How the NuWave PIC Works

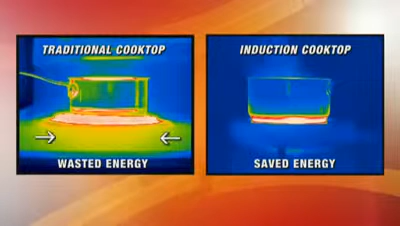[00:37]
But look how the new wave PIC heats up only the pot.